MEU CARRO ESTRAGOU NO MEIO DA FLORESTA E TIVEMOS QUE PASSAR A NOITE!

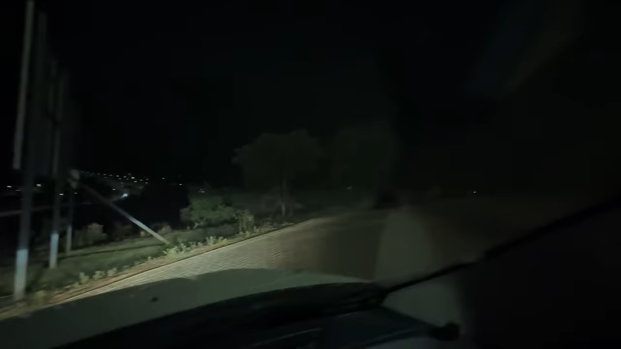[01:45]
Beleza, rapaziada, já estamos chegando aqui, mano, no lugar onde a gente vai ter que entrar. Olha essa floresta, mano. Rapaziada, se não me engano, mano, a entrada da floresta era por aqui, olha aí, ó.